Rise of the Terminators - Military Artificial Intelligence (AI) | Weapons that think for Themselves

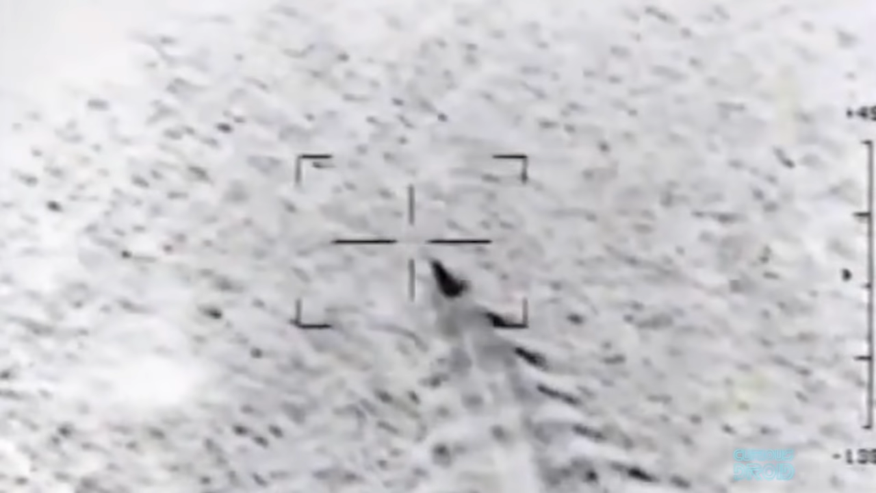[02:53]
looking for
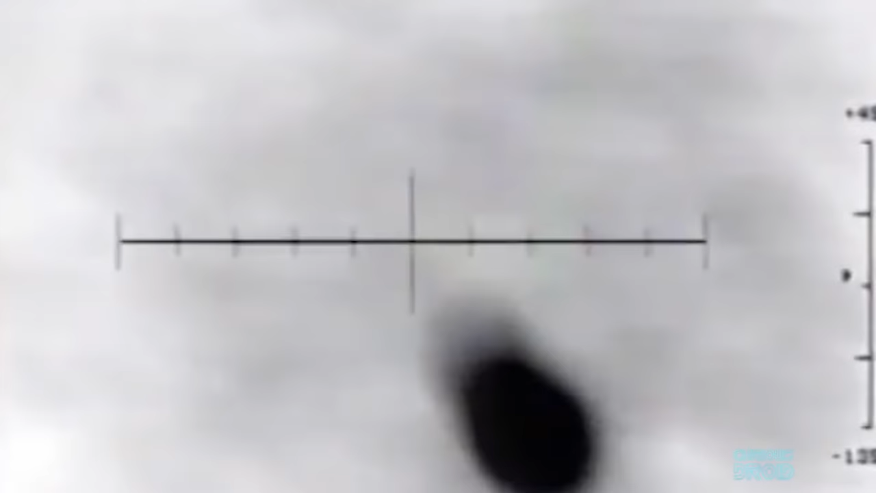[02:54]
a specific radio transmission like a radar source or enemy air defense system
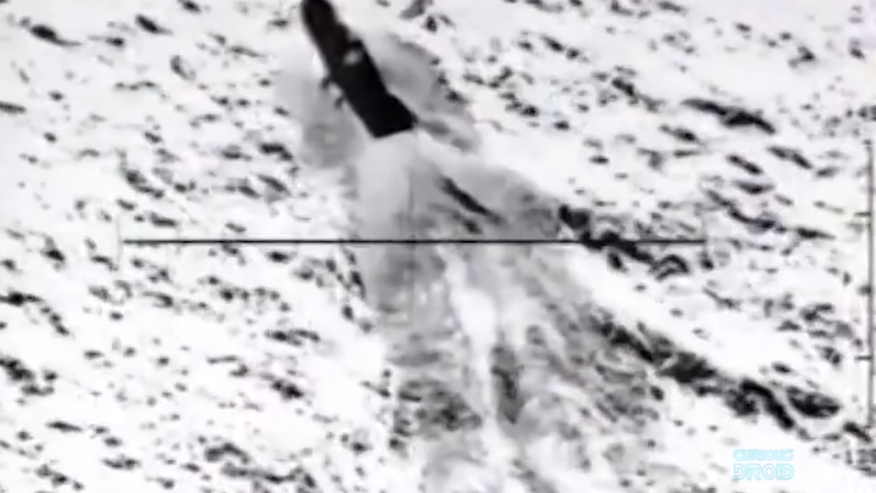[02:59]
but in theory could look for things like a specific signal from a mobile phone.
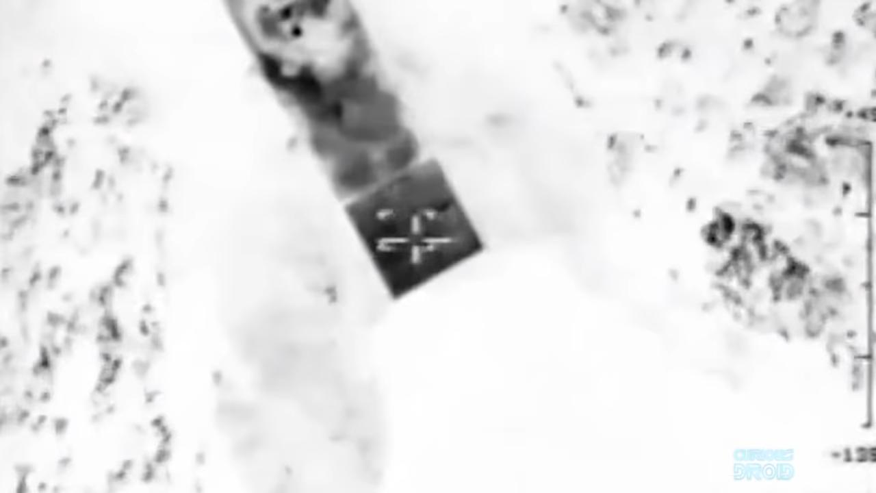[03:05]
The HAROP will then home in on the signal and deliberately crash into it and destroy its target with its onboard warhead.